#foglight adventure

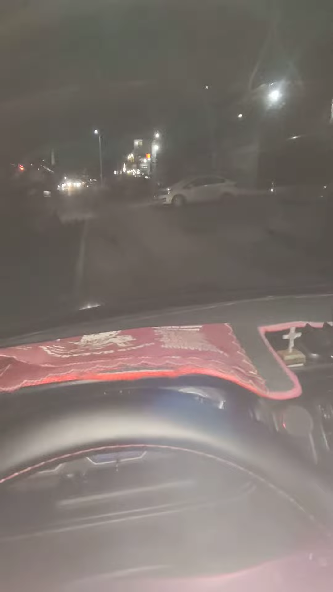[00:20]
headlight Ito yung headlight nya Ayan, headlight, dito nyo po, headlight So patay natin yung headlight Open natin yung kinabit natin Ito sya
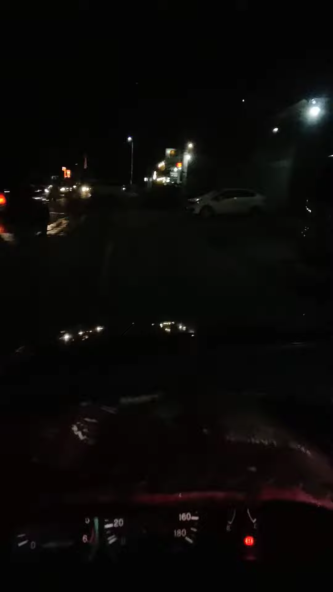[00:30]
Ayan yung low, so ito yung loob Ayan labas So yan, low lang yan ha Pag late lang yan